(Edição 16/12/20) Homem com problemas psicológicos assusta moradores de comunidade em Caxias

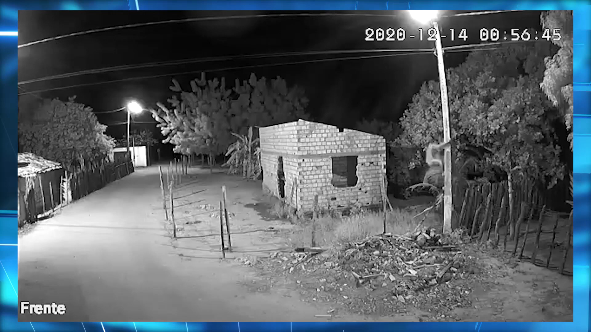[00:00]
Nas imagens é possível ver o homem escalando o porte e puxando parte da fiação. Sem segurança nenhuma, ele desce e grita. José Luiz Santos Viana tem 37 anos.